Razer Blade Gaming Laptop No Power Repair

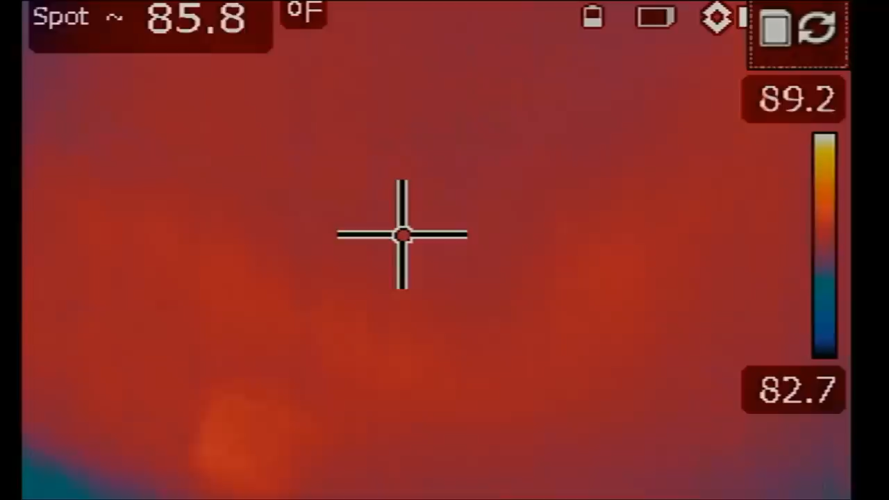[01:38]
On screen: spot 85.8°F
so is there anything obvious on the board
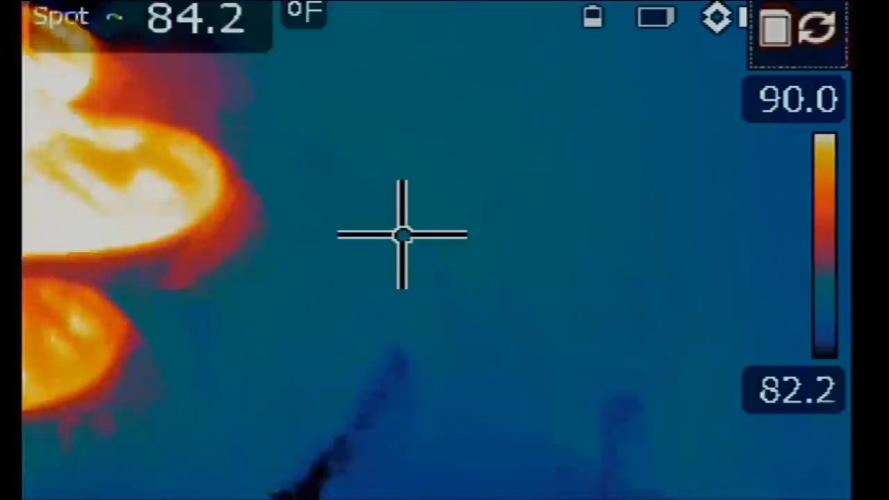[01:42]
On screen: spot 84.2°F
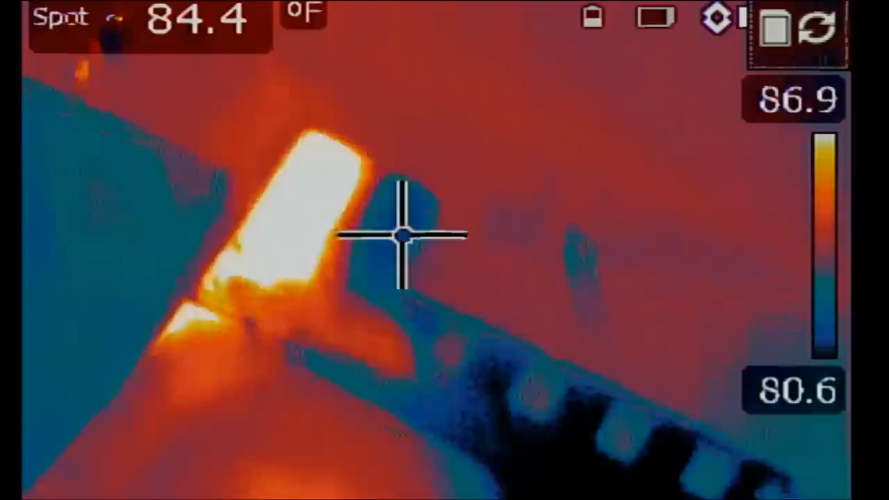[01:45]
On screen: spot 84.4°F
and nothing and
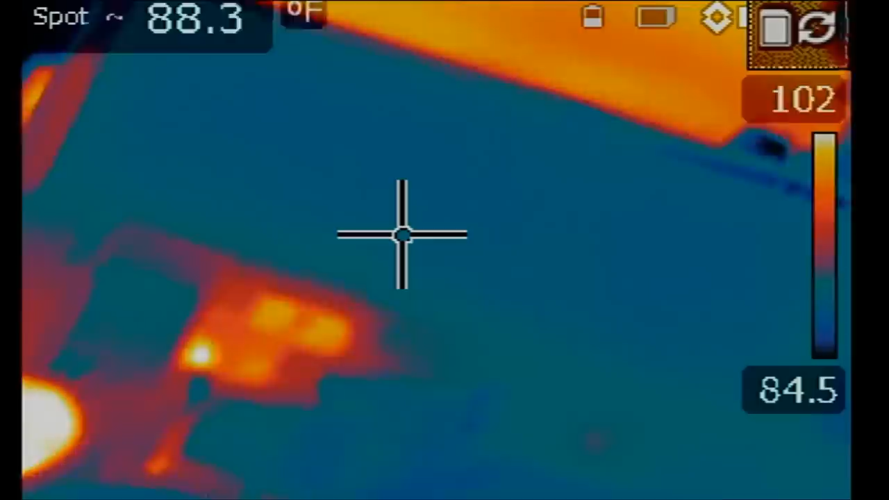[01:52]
On screen: spot 88.3°F
I do not see anything obvious what if we try to power it on
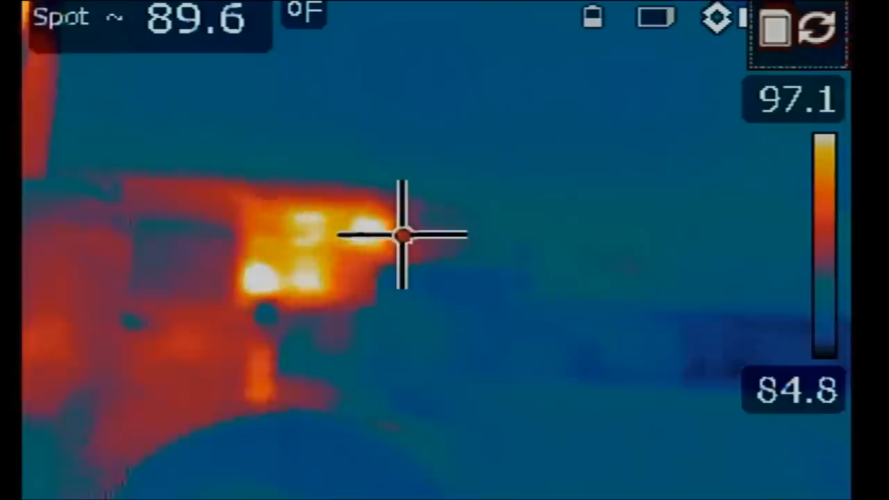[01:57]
On screen: spot 89.6°F
right now all right so nothing let's unplug and we're just gonna do a quick visual inspection on the board we're gonna start next to the SSD area